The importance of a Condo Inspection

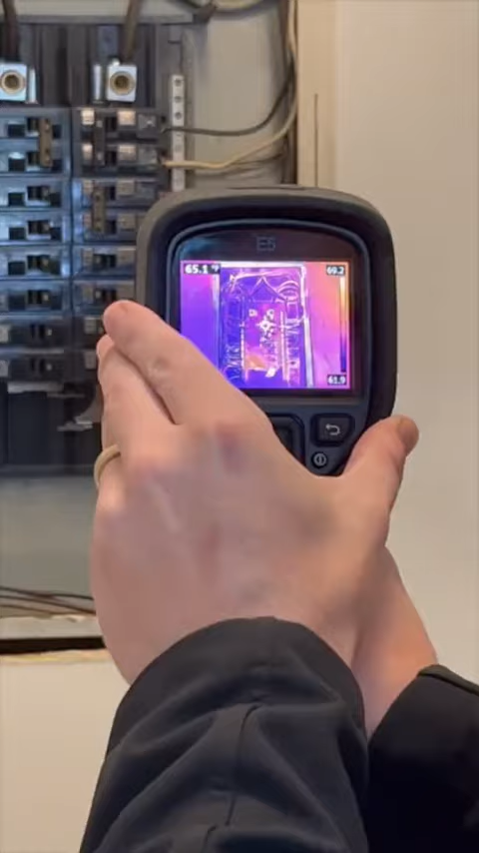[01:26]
We've got 65 degrees, which is perfect, and then normal tolerances of what we like to see.